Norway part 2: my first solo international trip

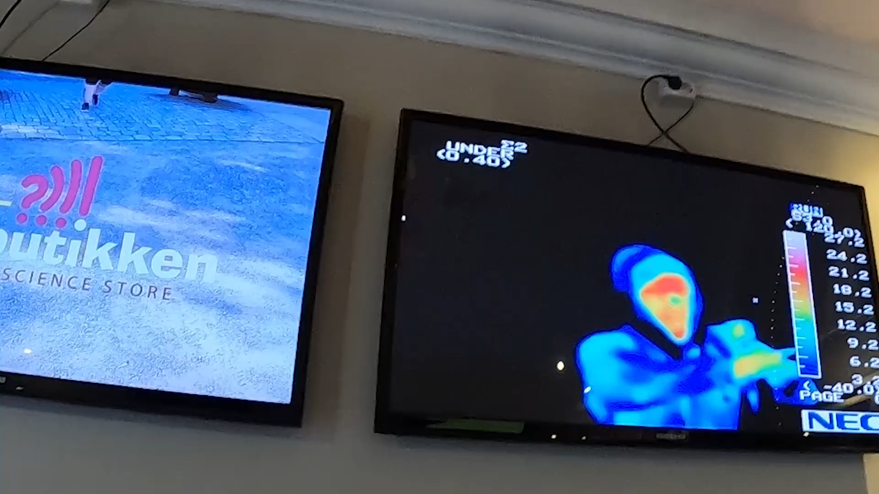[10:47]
I found the science sensor and you can see me right here holding up the camera.
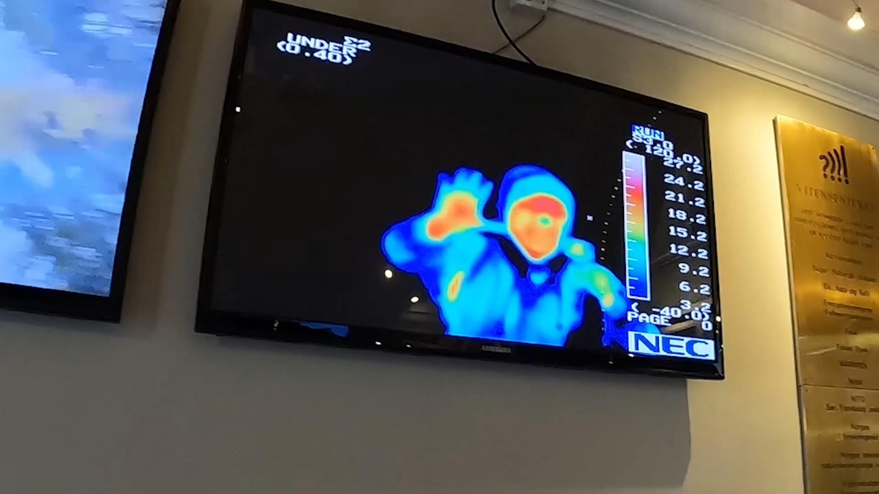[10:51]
So you can look at how hot my face is.